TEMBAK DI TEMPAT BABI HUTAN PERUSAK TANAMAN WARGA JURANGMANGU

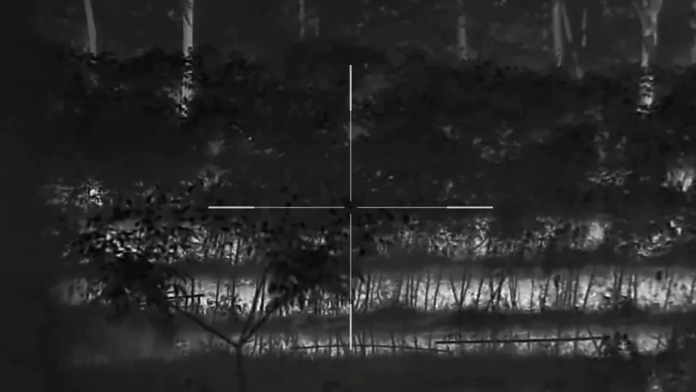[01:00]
Menang sih. Mana nih? Iki celeng pura yo. Kiri celeng pura yo, nong jero.